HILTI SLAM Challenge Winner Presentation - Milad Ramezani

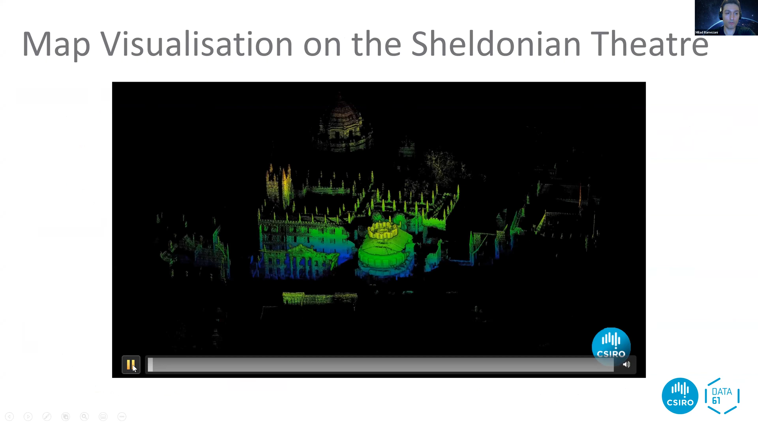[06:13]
through of the sheldinian map this data is categorized as hard apparently because of narrow passages and as a result narrow lighter
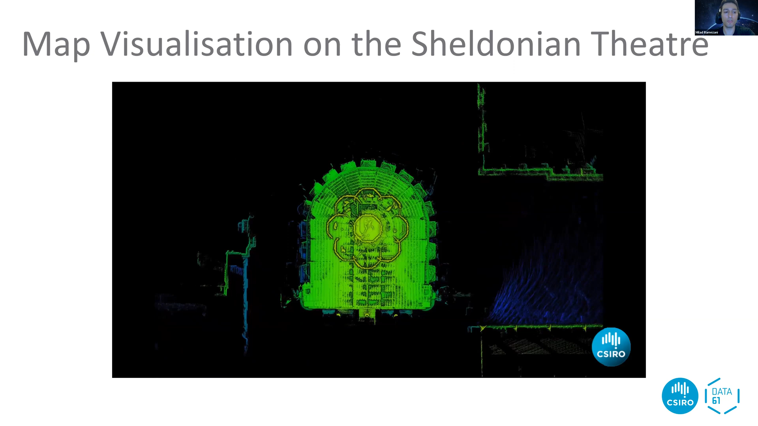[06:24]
view however as seen wildcat managed to localize precisely in these areas which has a kind of degeneracy this is the internal side of the
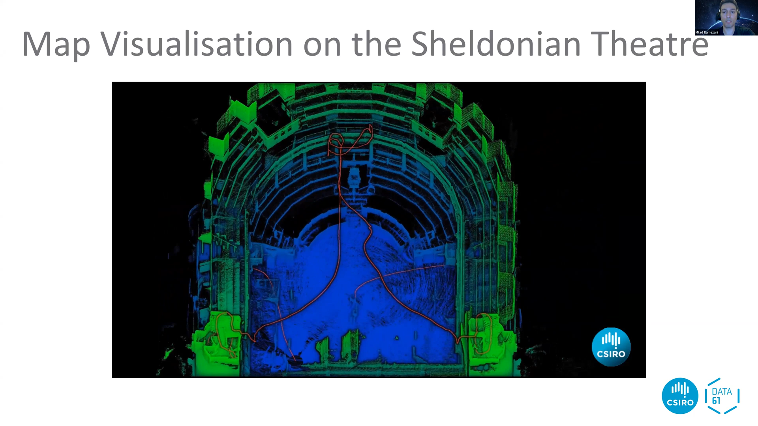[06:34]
building and you see all the edges are well aligned and this is a view of the ceiling
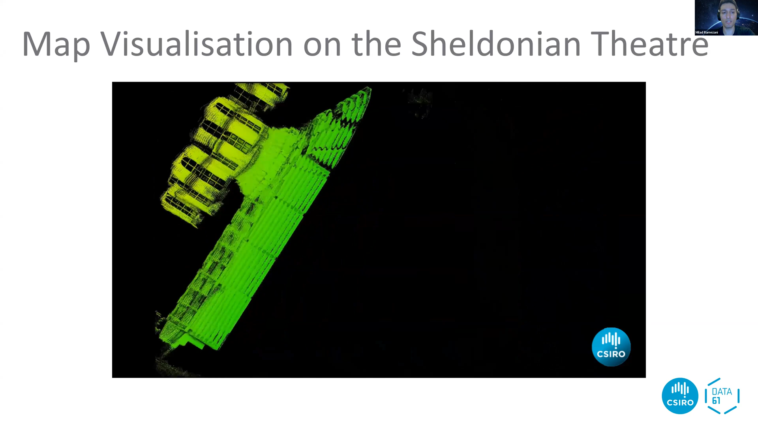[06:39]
again we can see all the details this is
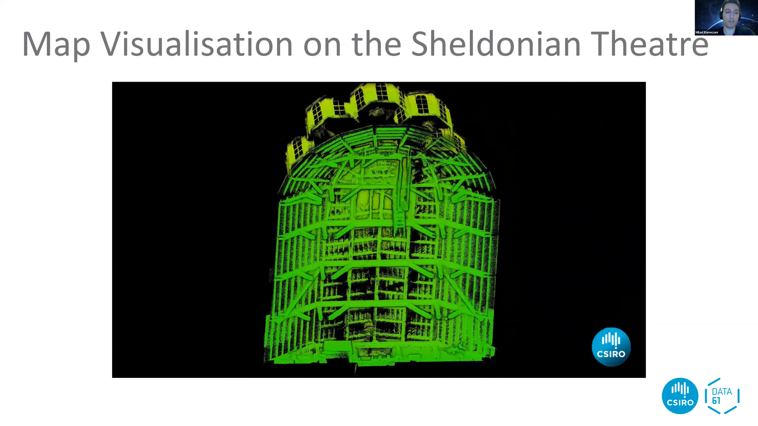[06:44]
uh well aligned with our exhaustive results in the toughest environments that was about wirecat and a hilti challenge i'd like to take
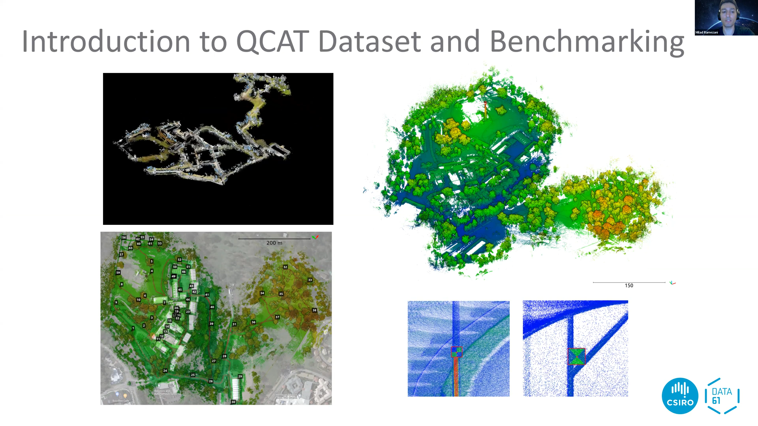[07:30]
targets in the generated maps as you see at the bottom right and later we are able to evaluate the map accuracy based on the server points and advantage of this data set is its diversity we have a structured and unstructured areas the indoor area has long corridors staircases connecting multiple stories also we have a tunnel section as you see on the left this tunnel is quite challenging for the state-of-the-art to spam systems due to a kind of ill-conditioned environment uh it